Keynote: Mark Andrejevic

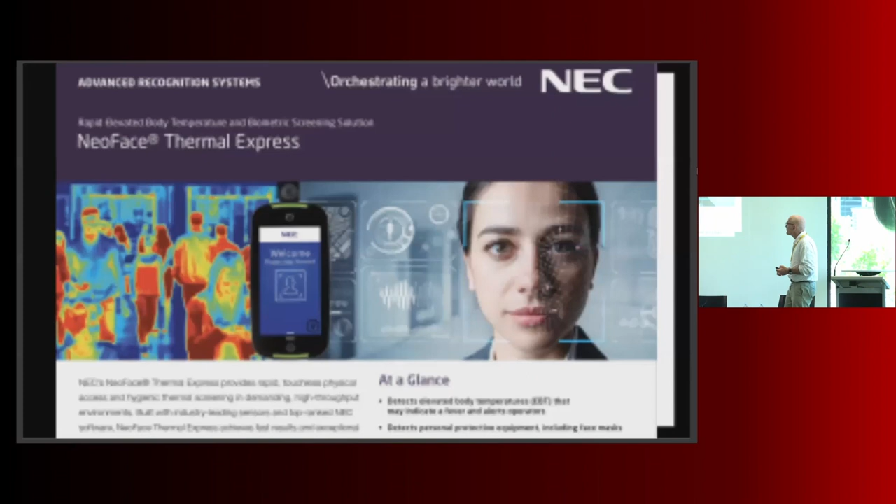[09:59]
a few examples of some of the ways in which the the companies that are developing face recognition technology were deploying it in response to the need to securitize circulation during the pandemic and so there were companies like nec one of the big players in face recognition technology that was finding ways to uh connect remote biometric forms of monitoring that could discern symptoms such as um surface body temperature and link that to identity using